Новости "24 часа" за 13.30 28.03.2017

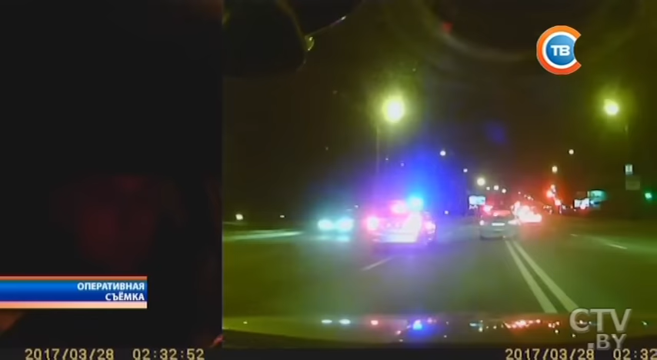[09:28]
Водитель уходил от инспекторов на большой скорости, петляя по городу. Как установили правоохранители, за рулем была 19-летняя девушка. Она находилась в состоянии алкогольного опьянения. Позже ее сменил несовершеннолетний молодой человек. Чтобы задержать нарушителей, сотрудникам пришлось применить стабильное оружие. На улице Смоленской водитель не справился с управлением и вылетел на тротуар. Никто из молодых людей не пострадал.